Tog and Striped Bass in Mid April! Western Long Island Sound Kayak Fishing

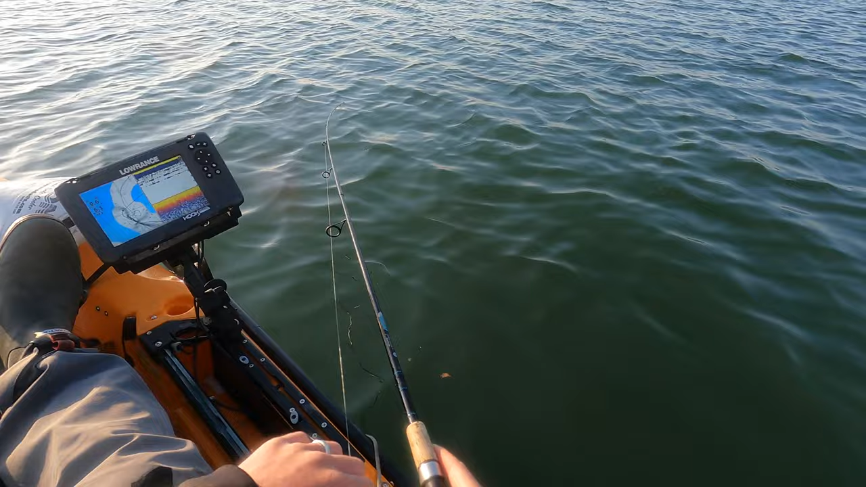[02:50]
Marking a few fish. Nothing's touching this, so we've downsized quite a bit because I think a lot of the bait's still very small. And I think a lot of these fish are pretty small, so let's see how this does. Go Kayak Easy Shiner, 4-inch, 1/8 jig head. These fish are very scattered, so it's not an easy bite.